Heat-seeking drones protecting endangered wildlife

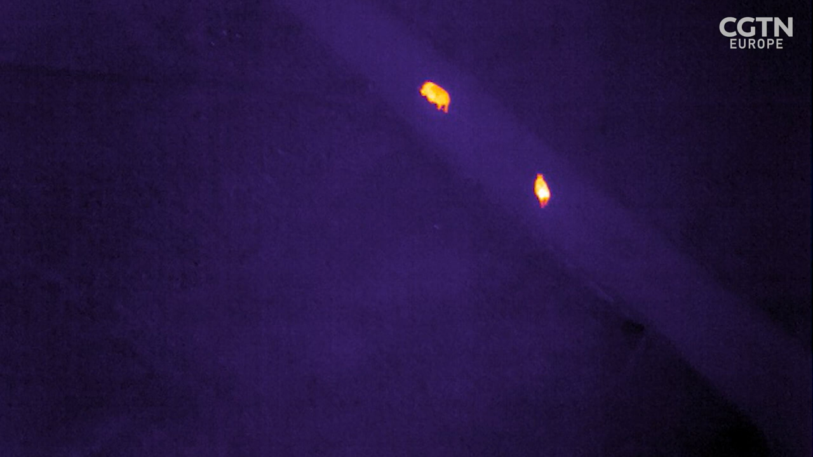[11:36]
to apply the algorithms that they use in astrophysics actually to the animals in the thermal data that we get with drones.